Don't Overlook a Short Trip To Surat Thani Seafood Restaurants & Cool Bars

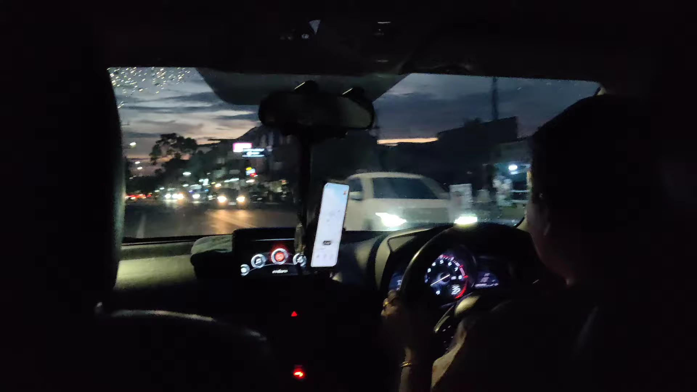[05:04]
People that are contractors or, you know, ride share. So, this nice lady is taking us over to the seafood restaurant.